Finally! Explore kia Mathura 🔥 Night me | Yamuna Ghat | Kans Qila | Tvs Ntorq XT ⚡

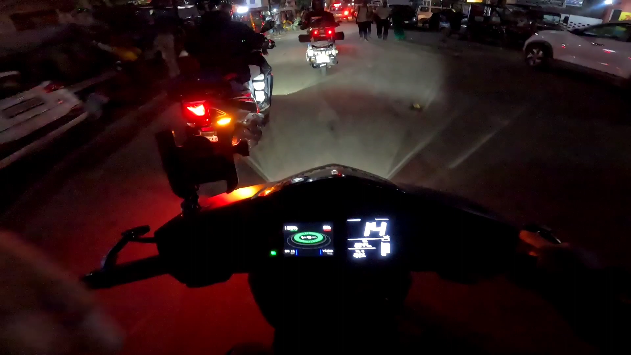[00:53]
तेज़ किलो मीटर और टैमिंग दिखा रहा है मैप में 40 मिनट मतलब भी भी है तो देखते हैं याज 40 मिन लगते हैं याज जादा लगते हैं मैप लगा रखा है लिकेडि भाई ने कि सीधर चलना पड़ेगा हमें यहां से
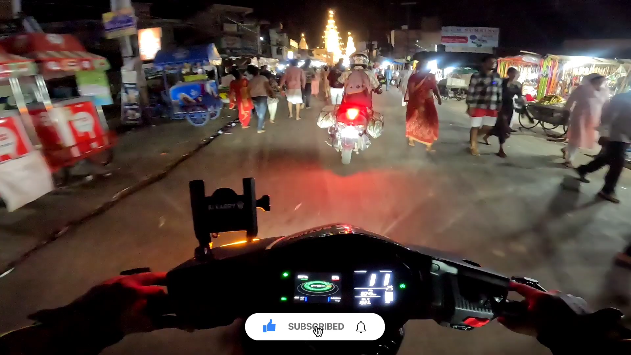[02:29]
दिखाता हूं वाई कितना अच्छा वह कर रखा है लाइटनिंग कर रखें मंदिर की यह देखो
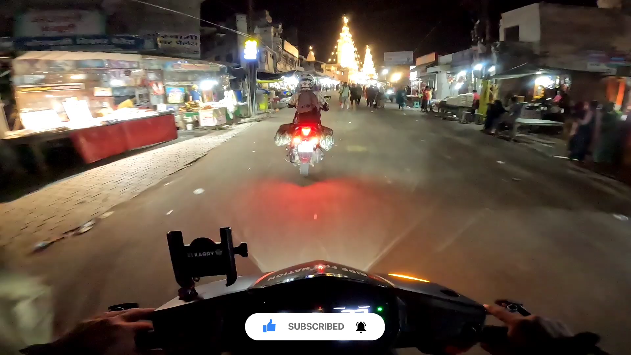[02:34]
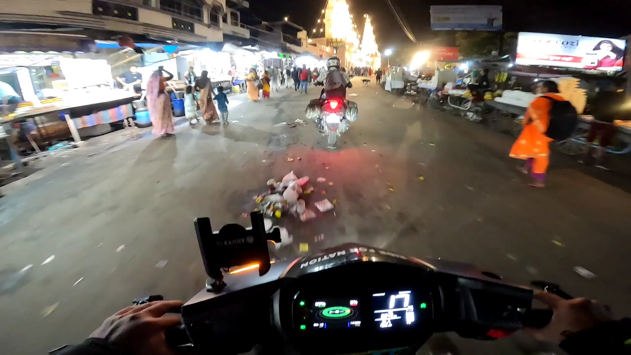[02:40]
कि स्री गिज्राइड जी महराज की मंदिर है और बाई लाइटनिंग बहुत ही अमेजिंग लाइटनिंग कर रखें काफी